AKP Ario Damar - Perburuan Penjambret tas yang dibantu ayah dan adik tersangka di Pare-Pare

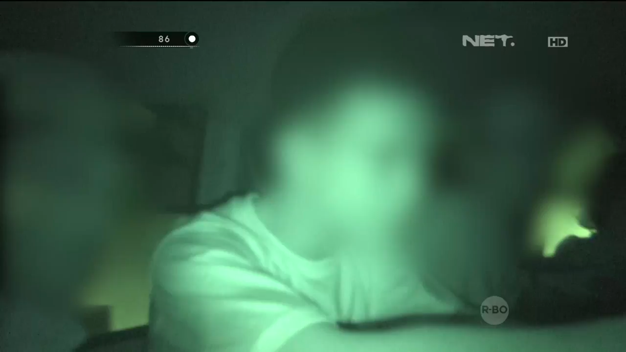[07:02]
Gimana? Kakak kamu? Lupa ada yang berlipat. Oke, baju apa dia? Pakai baju hitam, Pak. Bukan itu yang jongkok. Jongkok. Oh, dia itu, Pak. Dia. Yang jongkok atau yang berdiri dia?